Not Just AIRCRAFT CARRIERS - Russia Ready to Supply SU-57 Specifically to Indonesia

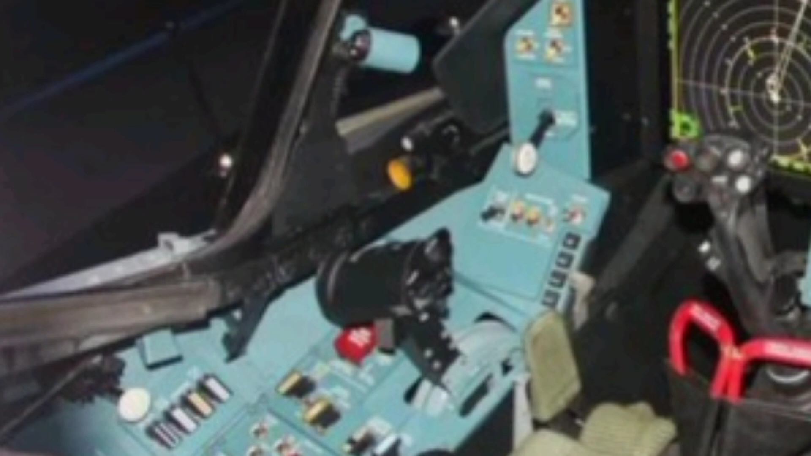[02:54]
Pilots benefit from a wide-angle heads-up display, a helmet-mounted targeting system, and touch-sensitive multifunction displays. These systems reduce pilot workload and enhance situational awareness. The fighter also includes artificial intelligence systems to assist in combat decision-making and mission management. The radar and sensor suite of the Su-57 is another area of focus. The aircraft is equipped with the NRO-36 Bielka radar system,
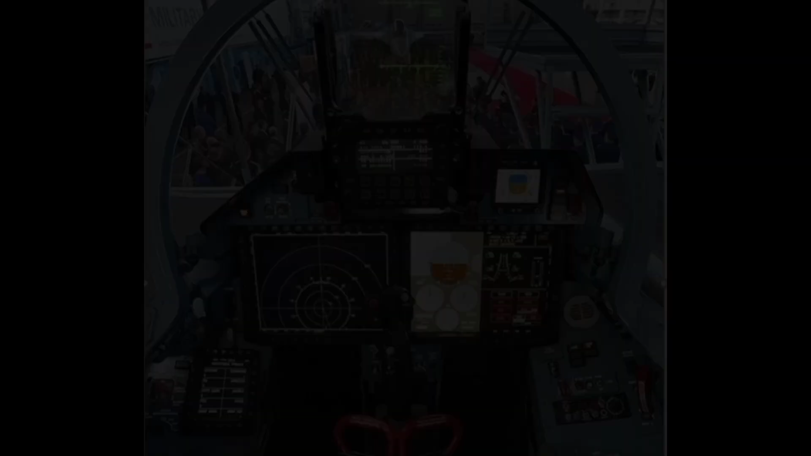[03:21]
an ASA radar that provides 360-degree coverage using multiple arrays placed around the airframe.
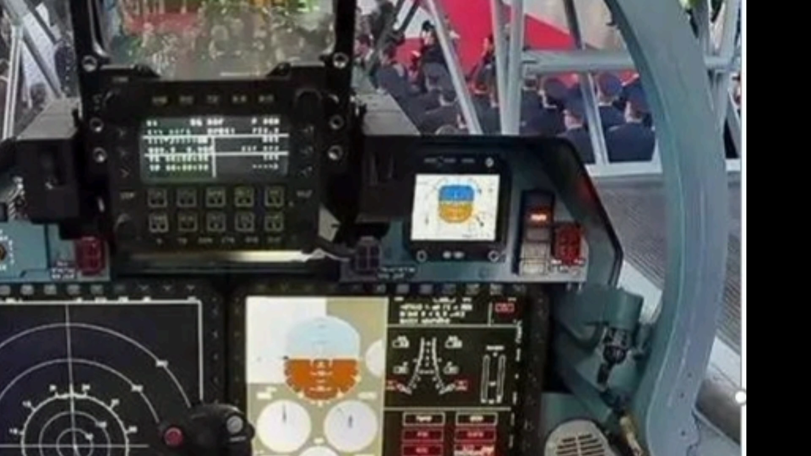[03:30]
It can detect and track both air and ground targets with high precision. Supporting the radar system are infrared search and track systems and electronic warfare
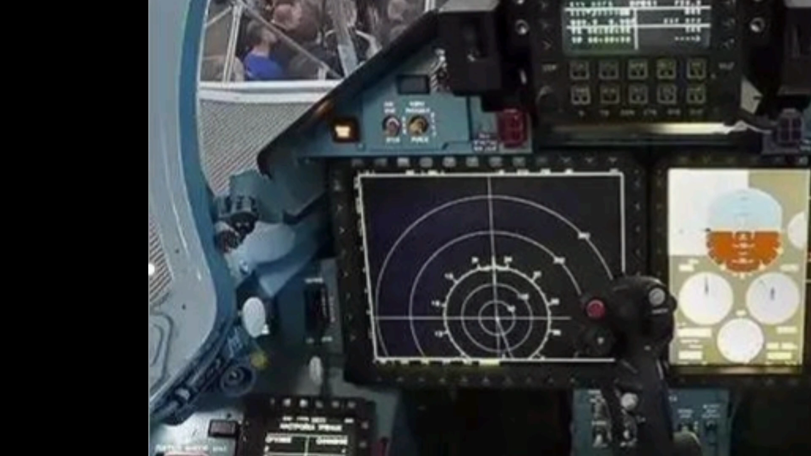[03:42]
capabilities that make the Su-57 highly aware of its surroundings even in contested environments.
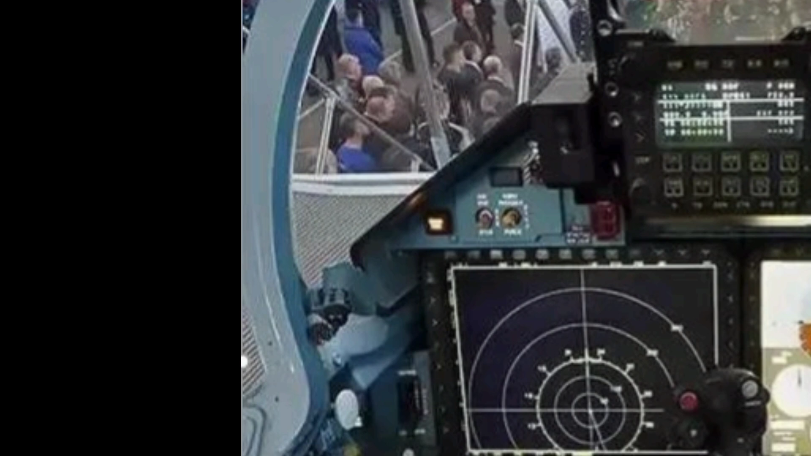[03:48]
Weapons are a critical element in any fighter,